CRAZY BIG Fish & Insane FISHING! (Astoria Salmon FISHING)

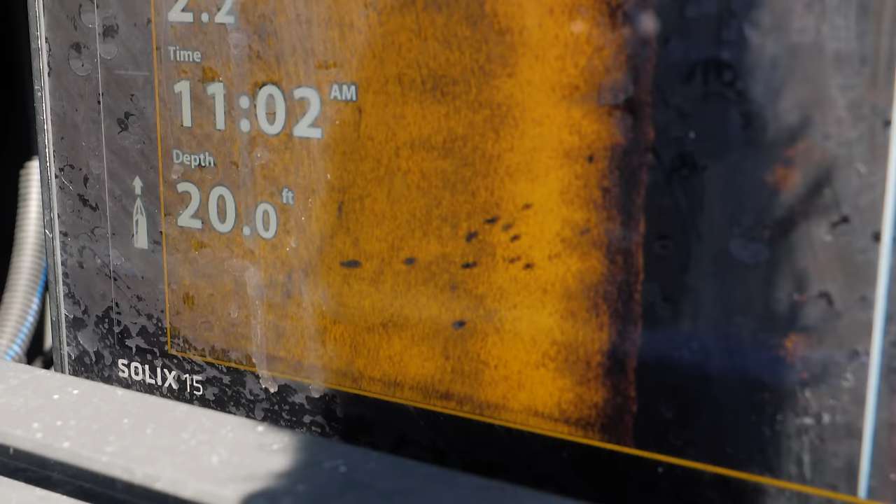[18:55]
On screen: depth 20.0 ft
Oh my God! Look at these.
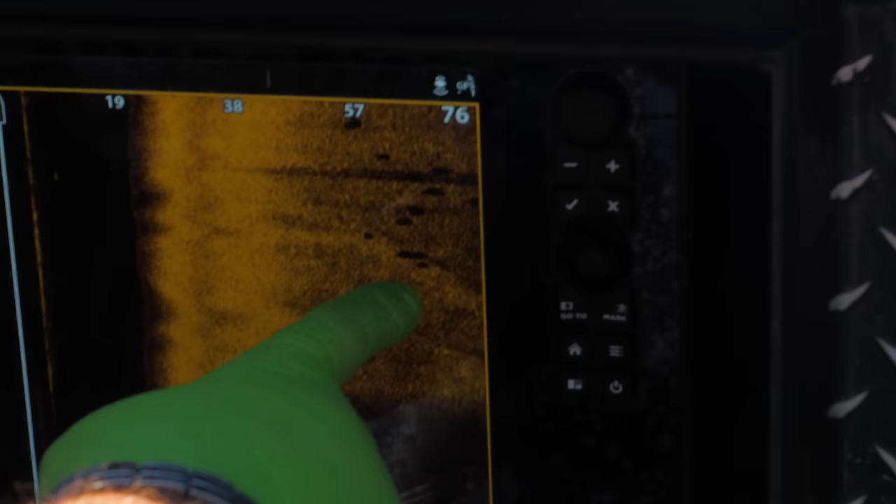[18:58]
Those are all salmon right there, guaranteed, dude.
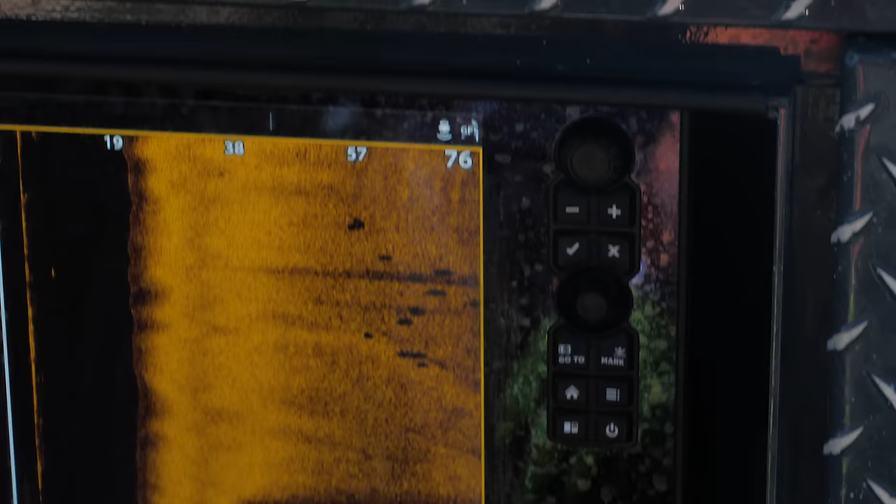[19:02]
All those little shadows are? Yeah.
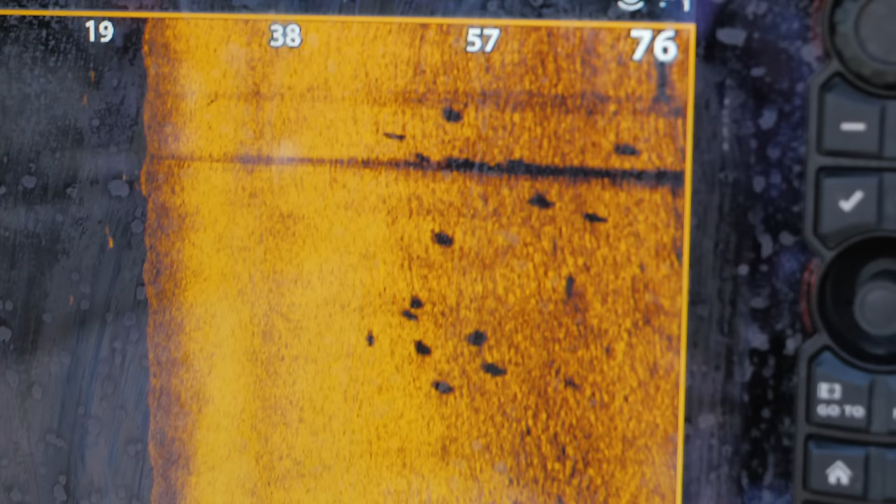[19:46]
Oh my God, there's like 50 of them on there. Oh my God, they're everywhere, dude. That's crazy.